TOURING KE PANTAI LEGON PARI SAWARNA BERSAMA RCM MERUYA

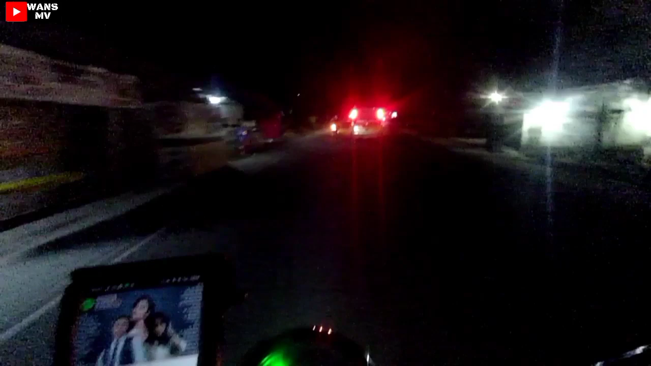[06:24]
Difotoin sama dua cewek. Dia ngelihat plat motor anak-anak, plat motor gue juga dari B Barat.
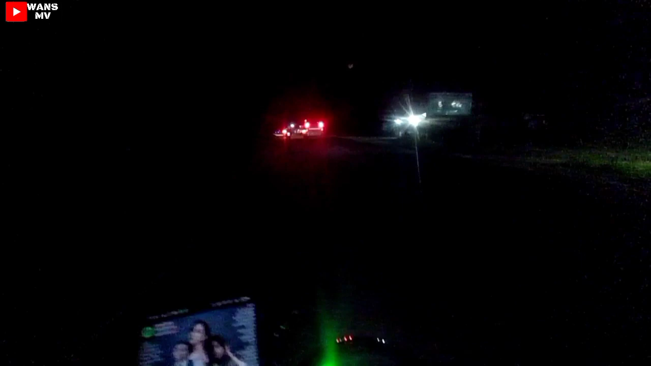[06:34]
Oke, teman-teman. Tadi sepanjang jalan pohon sawit semua ya.
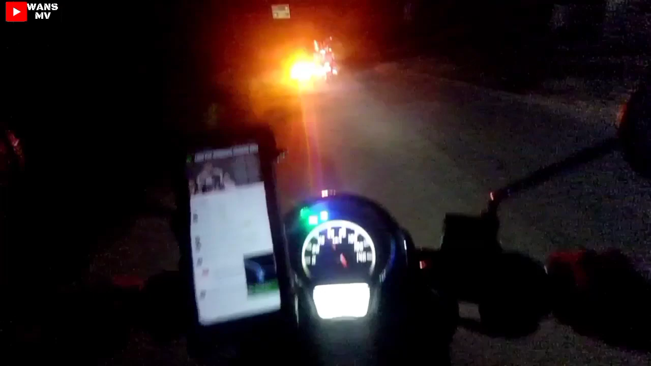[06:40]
Ini peta belok kiri ke jalan apa tadi?
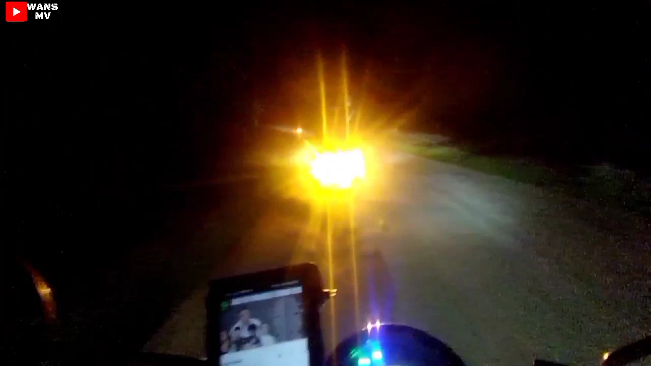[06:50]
Lupa gue. Cileleh teman-teman, nih ke arah Cileleh. Nih masih didominasi oleh pohon kelapa sawit sebelah kiri gua teman-teman. Di sini gelap banget ya, nggak ada penerangan sama sekali. Jadi ini penerangan sumbernya dari motor, dari kendaraan ya.
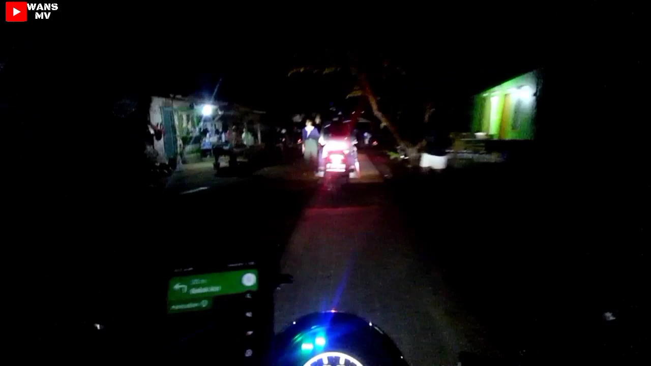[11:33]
Widih. Mata apaan itu? Si jauh ini terus. Kiri, Pak, kiri. Rek. Hei.